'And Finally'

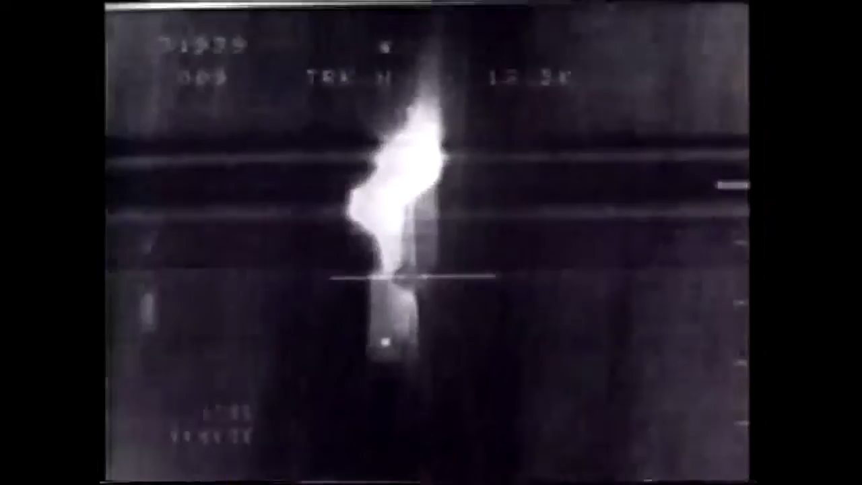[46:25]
We saw from the other side of the fence Iraqi